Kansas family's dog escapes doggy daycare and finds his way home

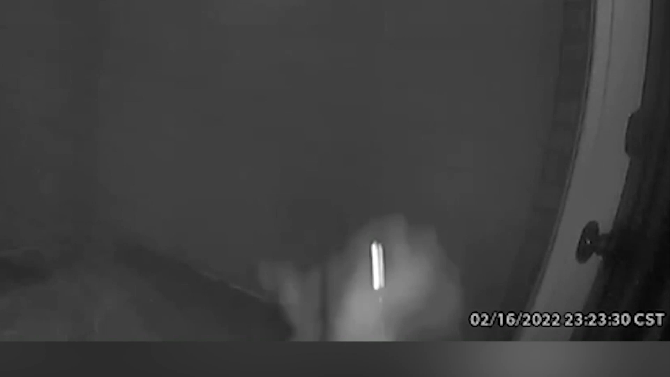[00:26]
Imagine being more than a thousand miles from home and this sweet face comes to your door. And I got that ding!
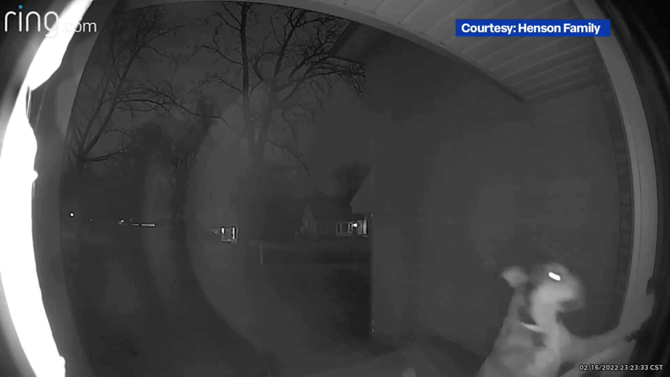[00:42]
It was their five-year-old dog, Dexter, who'd escaped from the pet boarding center they'd used. Hi, buddy. Good boy. Stay there. Jeremy could see the dog was scared, and he calmed Dexter down by using the camera system's talkback feature. Dexter, sit. You can see in the video, he's trying to get back to the door. He's trying to open the door with his paws. He's nudging it with his snoot, so he was doing everything he could to get inside.
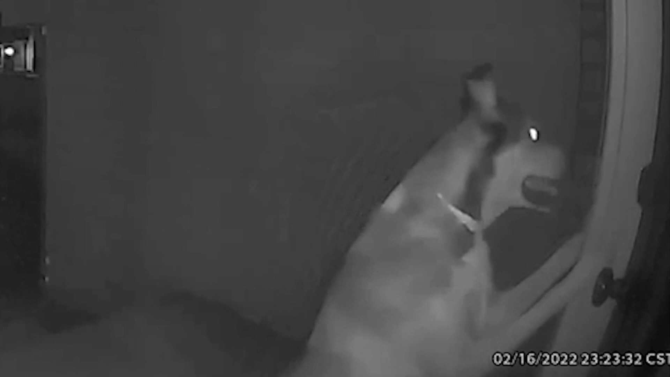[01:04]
The Henson's won't say which doggy daycare business they'd used,